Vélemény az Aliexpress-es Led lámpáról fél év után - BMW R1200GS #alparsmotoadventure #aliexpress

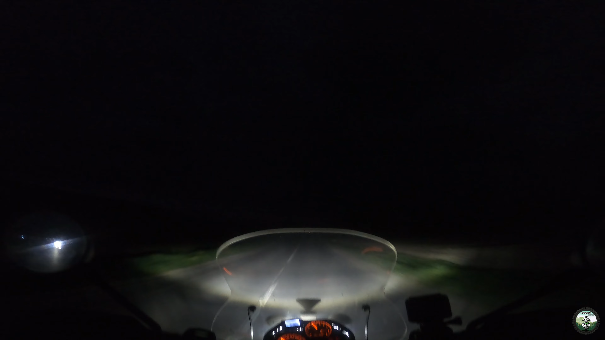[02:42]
akik hezitálnak még egy AliExpress-es, vagy Wish-es, vagy akármilyen lámpának a beszerelésével kapcsolatban. Na, de egész jó a lámpa, srácok.
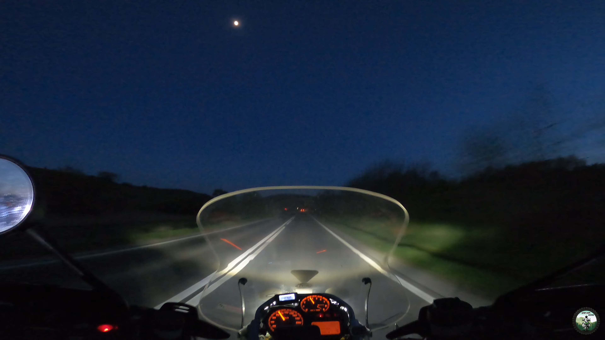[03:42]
Szerintem teljesen jó a fénye. Még a reflektor, úgyhogy ez adja. Én meg vagyok elégedve. Úgyhogy aki azon gondolkozik, hogy ilyen olcsó fajta AliExpress-es lámpát tegyen, a gyári helyett, a halogén helyett, annak szerintem érdemes elgondolkozzon ezen. Nem is olyan drága, ha véletlenül szar vissza lehet rakni, de egyelőre úgy nézem, hogy ennél jobb fényre nincs is szükségem, úgyhogy ez rendben van. Ez a hosszú fény, ahogy Székelyföldön mondják, vagy reflektor, ez pedig a rövid, és szerintem teljesen elég mind a kettő.
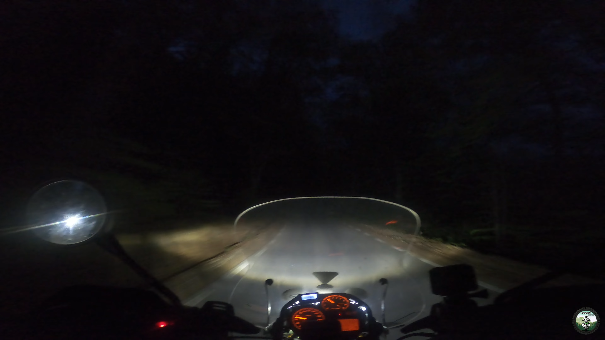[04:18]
Plusz még ugye van a két ködlámpa a két oldalán, úgyhogy ennél több fényre nekem szerintem nincsen szükségem. Úgyhogy köszi AliExpress, köszi srácok, csajok,